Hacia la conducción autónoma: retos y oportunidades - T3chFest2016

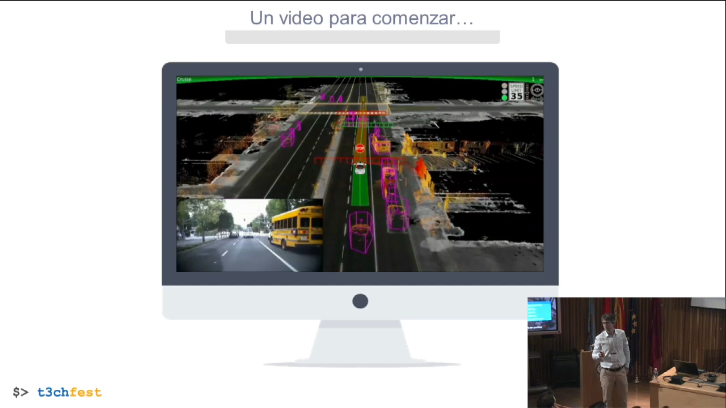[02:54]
implica una gran dificultad. Estos son pequeños extractos, como decía, de situaciones en las que podemos ver representados esos objetos que se perciben, sobre todo lo que son peatones y vehículos.
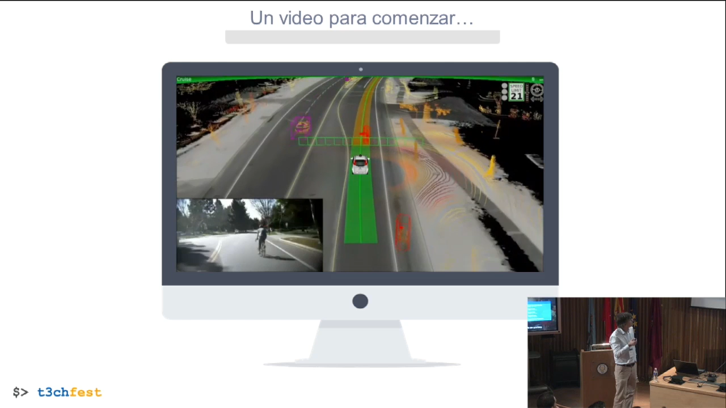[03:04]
Y cómo Google planifica en función de los eventos que surgen en las diferentes escenas.
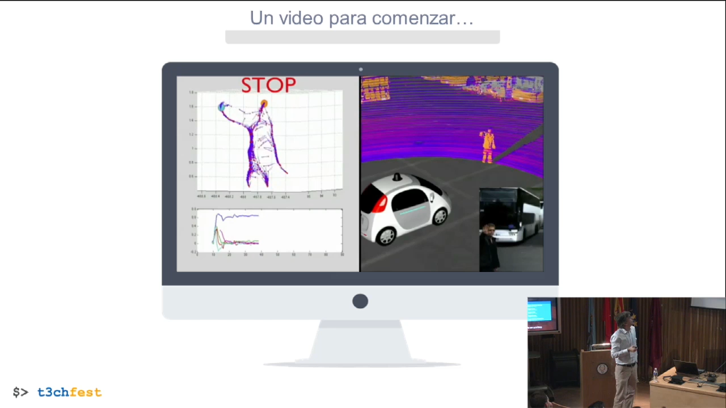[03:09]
Esto es una pequeña escenificación de cómo un vehículo interpretaría una gestificación de un guardia.